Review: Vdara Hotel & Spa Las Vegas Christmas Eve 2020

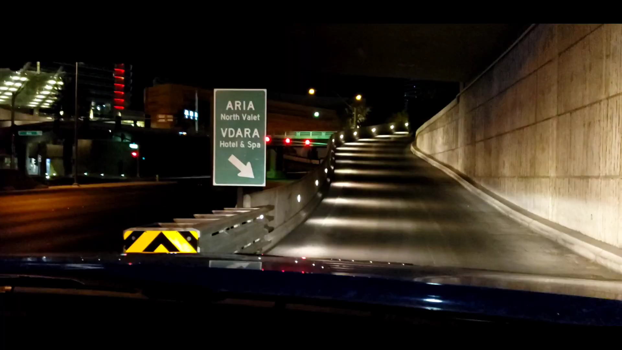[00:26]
We made a turn here, the Vidara hotel and spa.
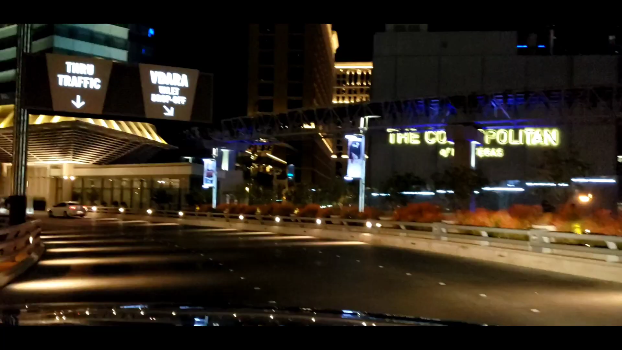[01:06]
So right here, drop-off valet is where we're going to go check in the hotel room.